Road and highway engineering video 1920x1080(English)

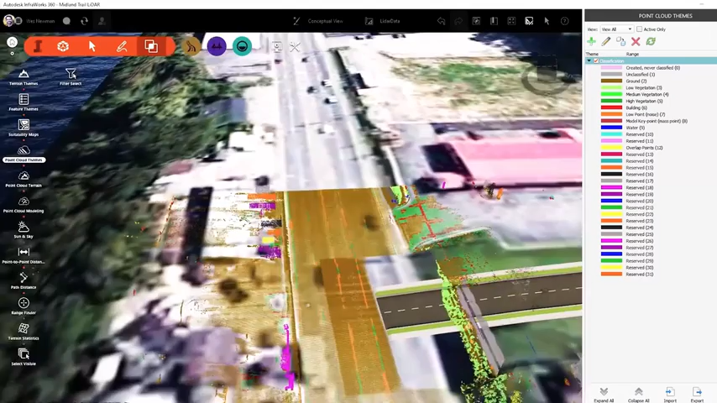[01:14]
You can then easily process the point cloud to generate terrain or do analysis of your project by applying classification themes for your project like intensity and elevation.